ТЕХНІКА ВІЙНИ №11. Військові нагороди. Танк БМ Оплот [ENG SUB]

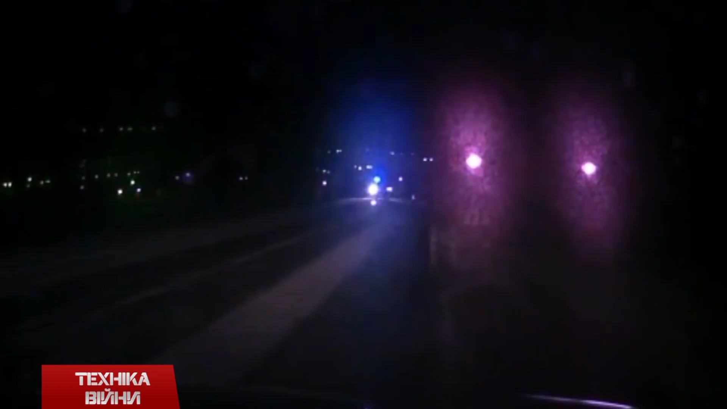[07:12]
В Росії це вже входить у звичку. Адже минулого тижня на трасі Сєвєроморськ-Мурманськ БТР вилетів на зустрічну смугу та врізався в легкових форт.
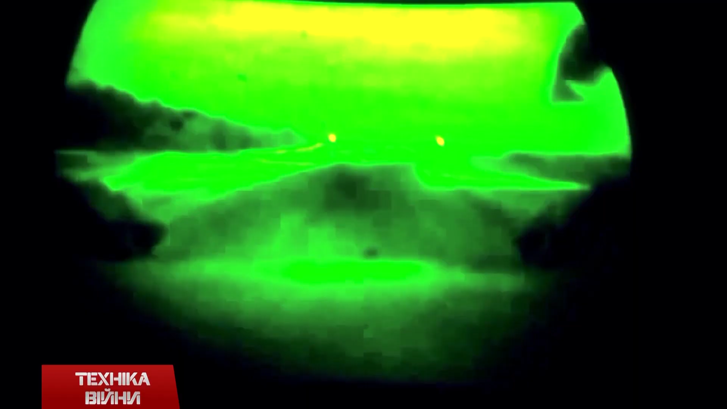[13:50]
Завдяки встановленню тепловізорів їх необхідно адаптувати до нічного бою.